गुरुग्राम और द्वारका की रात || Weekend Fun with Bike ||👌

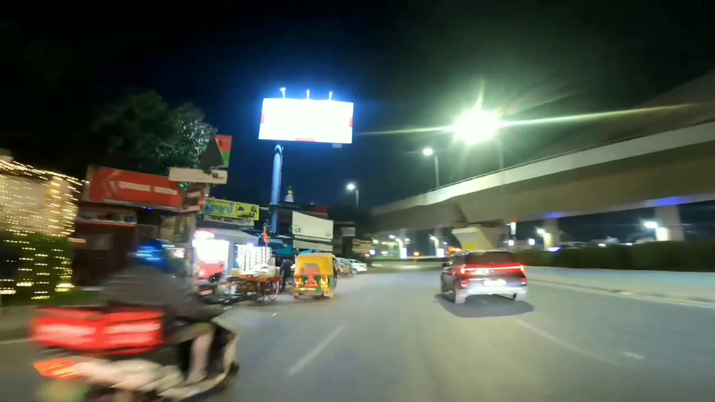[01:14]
की नई लोकेशन उसके बाद हम लोग जाने वाले हैं दुआर का एक्सप्रेस वे दुआर का एक्सप्रेस वे लेते हुए हम लोग आज इंटर करेंगे दिल्ली
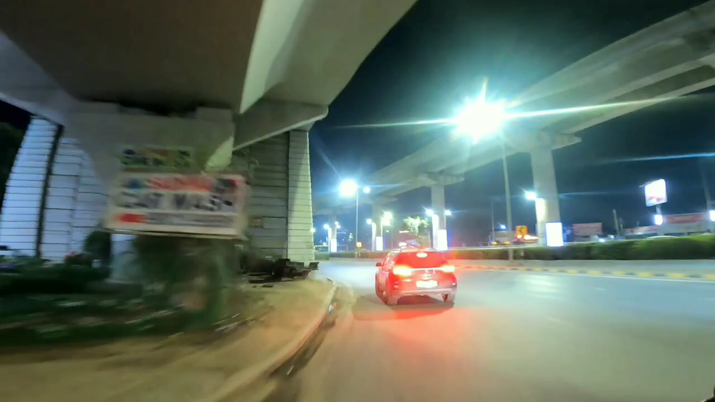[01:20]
और यह देखो भाई नशे में कहां कहां से कैसे चला रहा है गाड़ी इसको ही नहीं पता तो
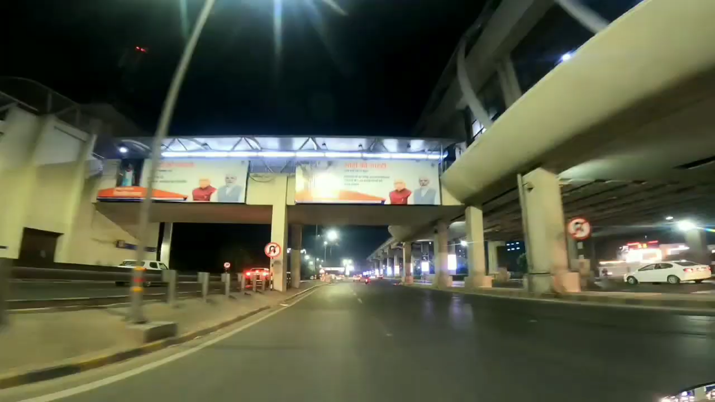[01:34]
यह जो आप देख रहे हो एरिया अभी इसको कहते हैं कि डेलेफ फेस्ट्री यह डीलेफ फेस्ट्री है और यहीं से आगे कनेक्ट हो जाएगा आपका साइबर सिटी
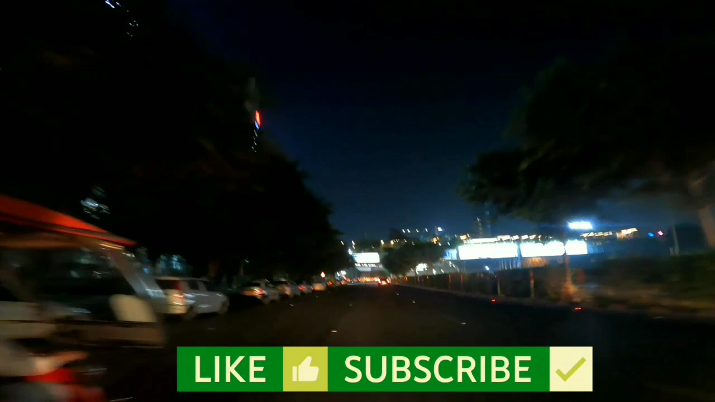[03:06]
लाइट बंद हो गई यह किसी कारण आ गई भई मैं कह रहा था होती नहीं
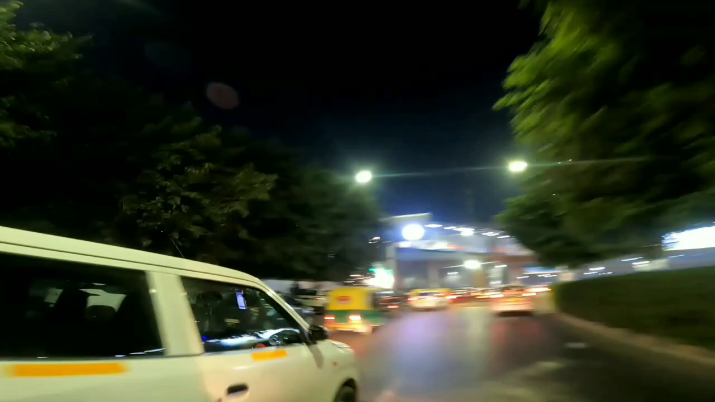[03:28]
यहां से हम चले जाएंगे नेश्टीफोर यह देखो वाइं शॉक जितने भी कॉर्पेट मजदूर है काम करके निकलते हैं सारी गाड़ियां नहीं
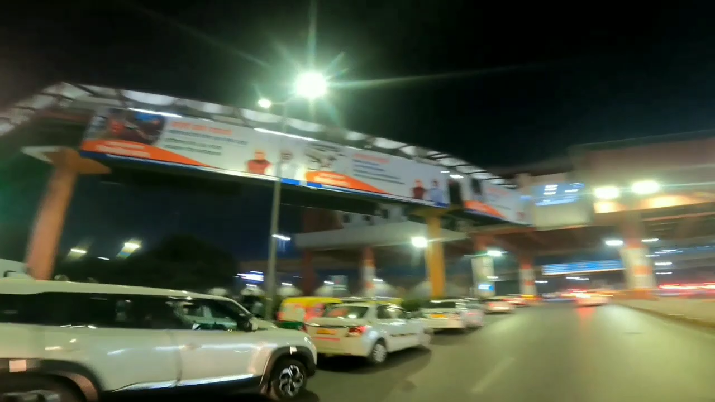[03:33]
की घड़िया भाई उस टैक्सिस हैं सब लोग यहीं से अपनी फर्स्टेशन की दभाई लेंगे और यहां से फिर आके दि
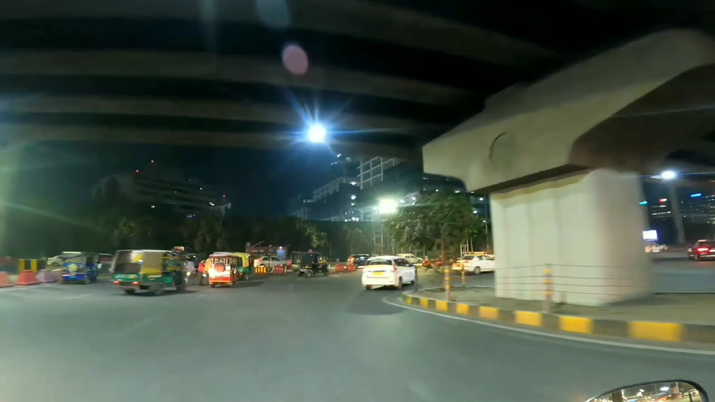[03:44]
जाएतर लोग दिली से आते हैं यहां वेल्कम टू एनेश्टीफोर थोड़ा सा ही इसको क्रॉस करना है
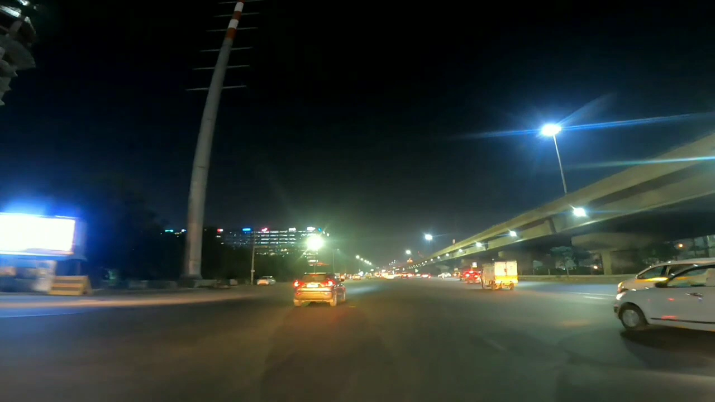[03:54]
इसके बाद हम निकल जाएंगे उद्योग विहाद
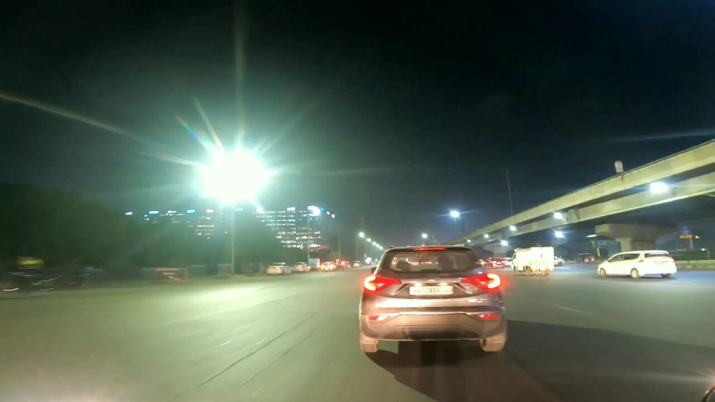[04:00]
उद्योग वियार में लाइट नहीं होती ज्यादा
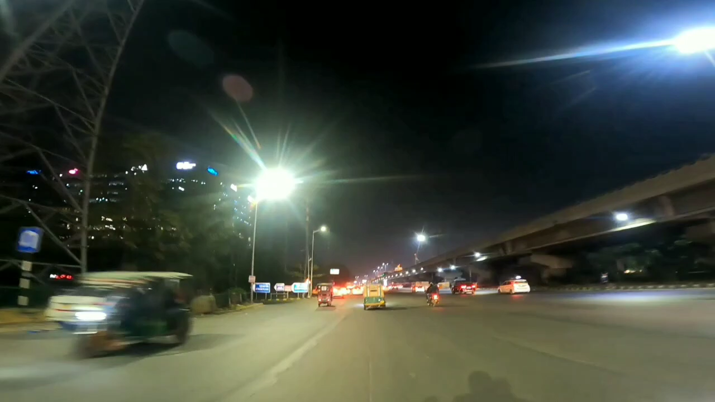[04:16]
तो यह है आपका सीधा जो चला गया ना यह सारा का सारा एनेश ट्वेंटिफोर जो
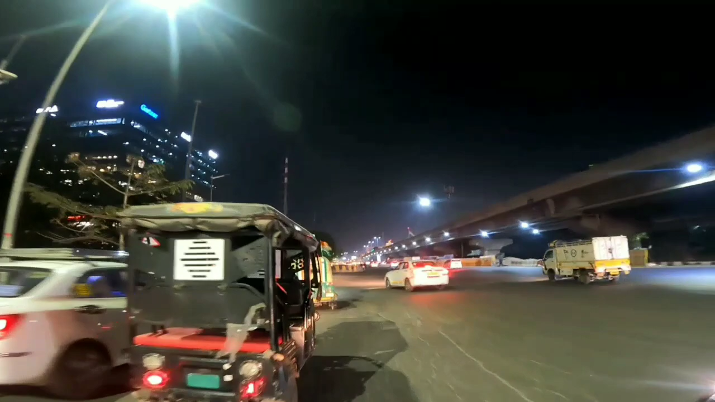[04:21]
दिली जा रहा है लेकिन मुझे हाईवे से नहीं जाना हमें जाना दुवार का एक्सप्रेस वे से एनेश से जाने में माई टाइम बहुत लगेगा
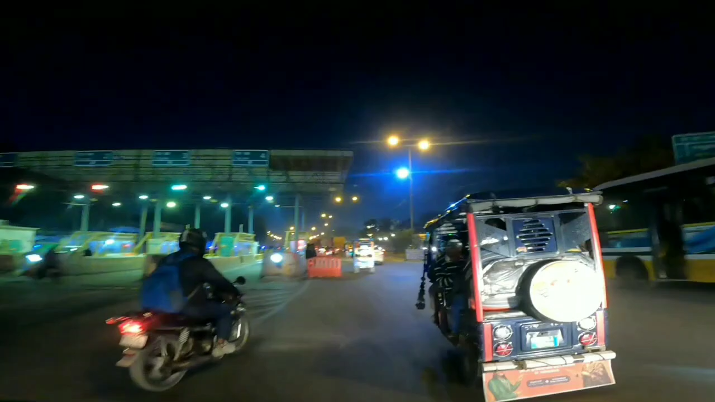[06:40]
यह आ गया भाई एमसेडी टोल यह दिल्ली टोल है एमसेडी का और
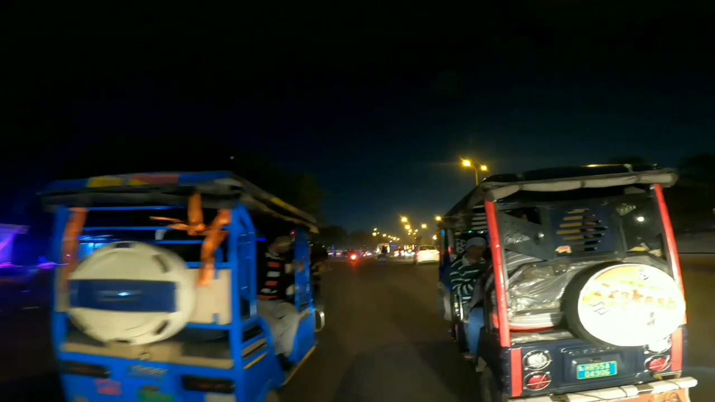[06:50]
यह देखो दिल्ली के हालात आगे पिछे यह रिक्षे बहुत दिखाई देंगे लेट साइड जो आप देख रहे हो सारी की सारी यहां पर भाई मार्केट लगती है
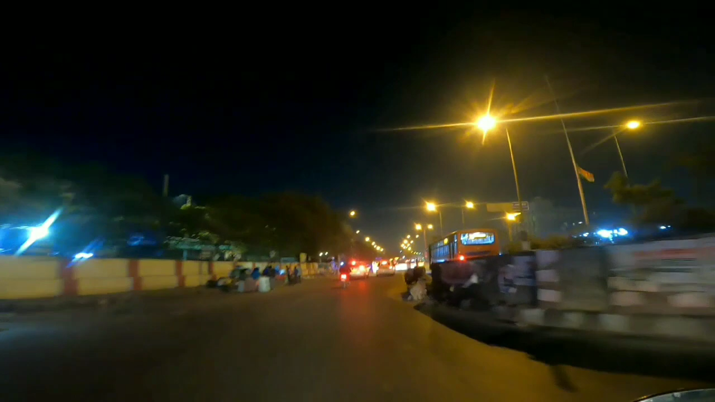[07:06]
स्ट्रीट मार्केट बोल सकते हूं जो काफी दूर तक लगती है यहां पर
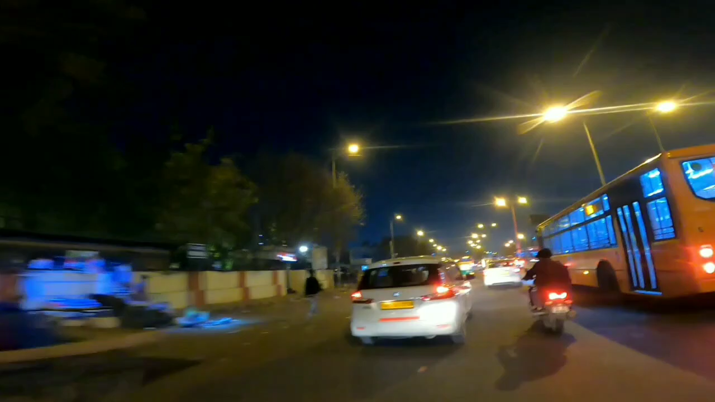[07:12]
आपको गैजेट्स वगएरा कपड़े वगएरा मिलते हैं आगे जो है आपका फ्रूट और वेजिटेबल मार्केट स्टार्ट हो जाएगी
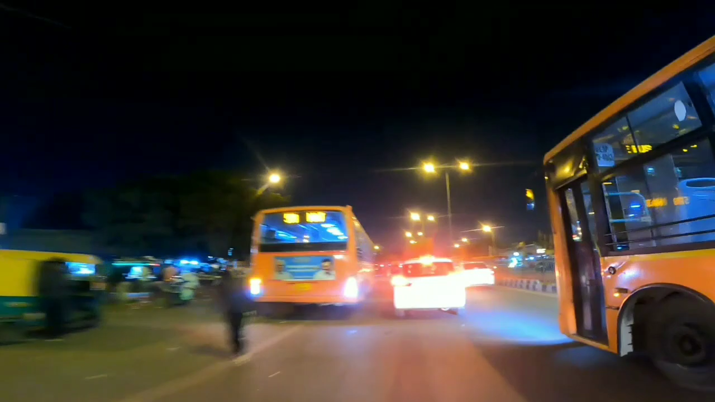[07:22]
तो उस तरफ आप देख रहे हो जितना भी इन गाड़ियों के पिछे तो यह पूरी मार्केट है फ्रूट और वेजिटेबल्स की
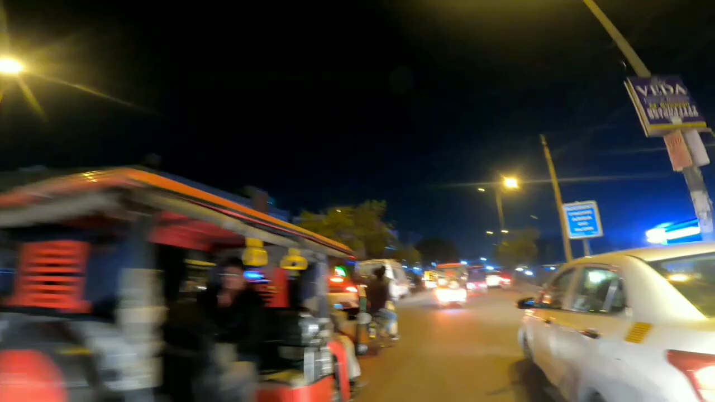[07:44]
अब यह देख लो आप कहां से शुरू है और यह कहां तक जाने वाड़ी है बहुत आगे तक है यह मार्केट बहुत